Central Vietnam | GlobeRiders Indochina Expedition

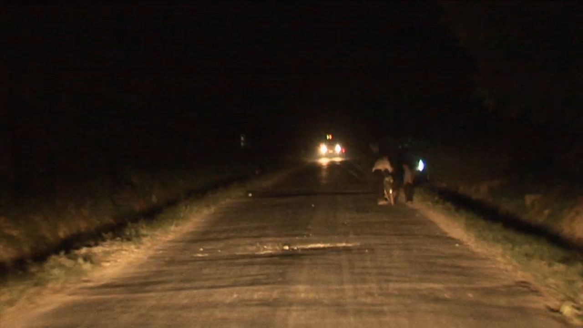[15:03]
When the rain finally stops, we find ourselves with a new challenge, riding in the dark.
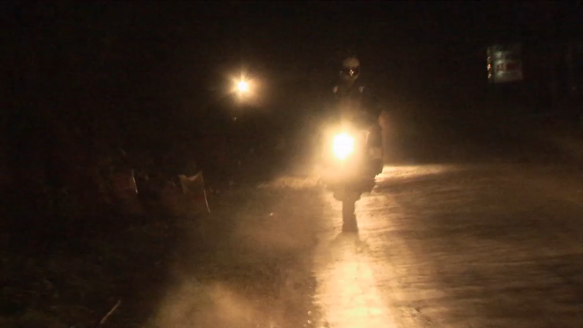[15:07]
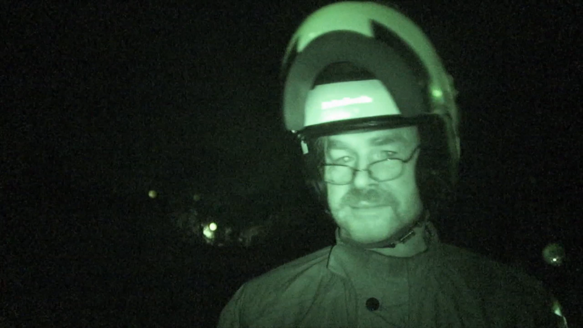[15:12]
It is, I don't know, it's dark. We have, it's 7:15. We probably have 45 minutes left. So 8 o'clock is my bet. 8:09, we will be at the hotel.
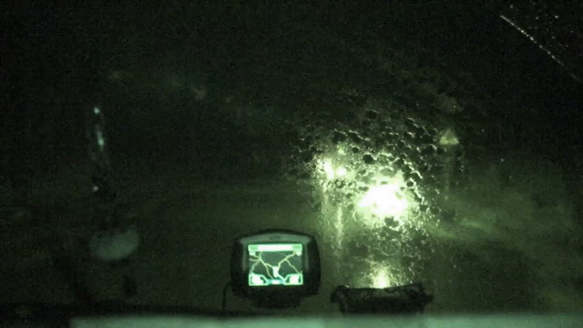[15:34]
Rain appears for the second time today.
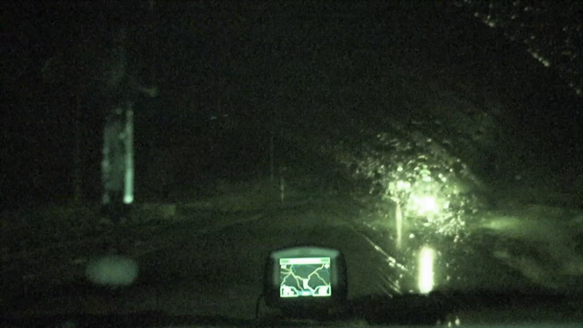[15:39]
Just after filming this footage of Chris and Helge from the comfort of the van, I see Chris suddenly fall down on the pavement.
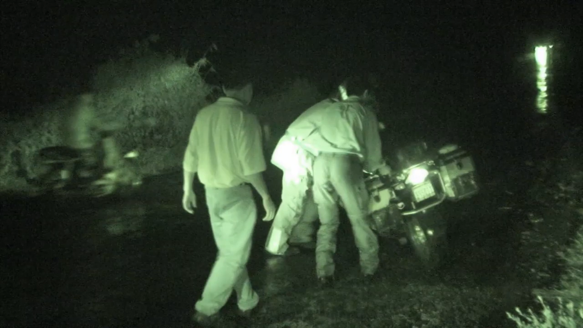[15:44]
Are you okay? Are you okay?
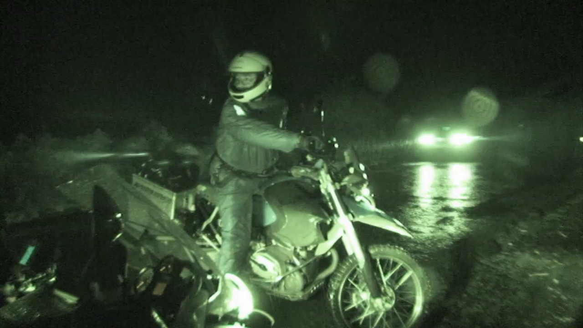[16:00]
rain, slippery roads, kid in sea, but yeah, no, I just fell down and
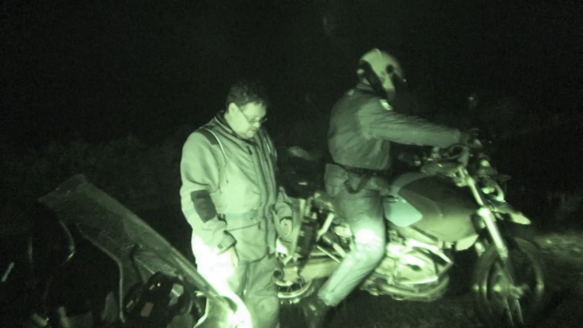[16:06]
didn't seem to hurt anything. The bike's okay, I'm okay.
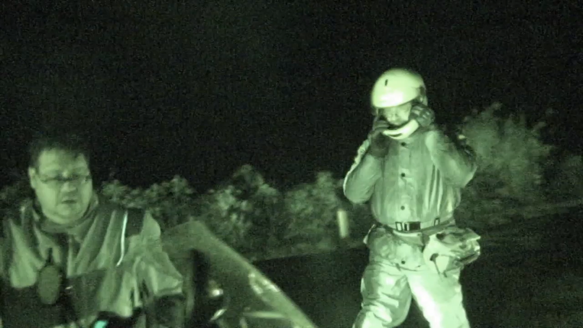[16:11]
Got a little scratch on my engine guard,
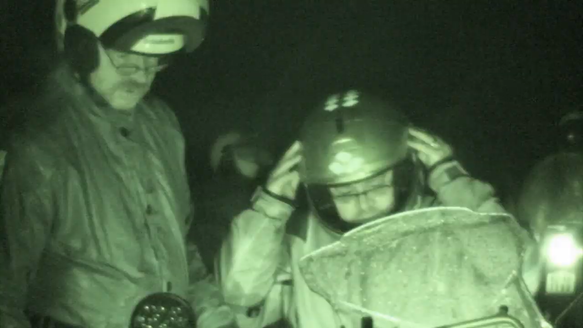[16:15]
but popped my helmet,
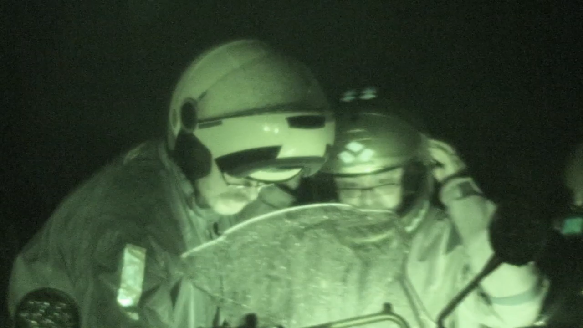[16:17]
the visor off my helmet, so I don't know.
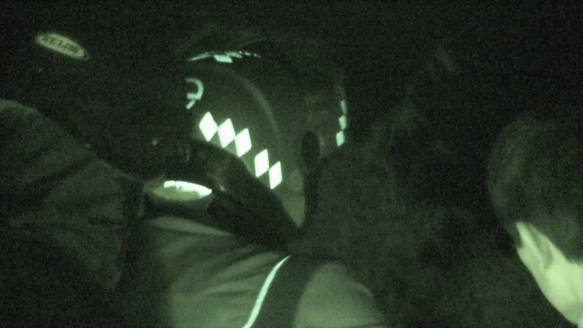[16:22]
But you know, it's really weird because I didn't have any alarms going off that anything was going to happen. But yeah, I mean, if you asked me what happened, I couldn't tell you. Well, riding at night, it's no fun.